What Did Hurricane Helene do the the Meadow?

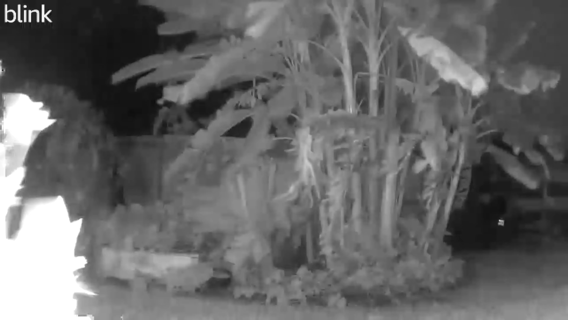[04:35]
reason we have banana standing I really think if we had not done that they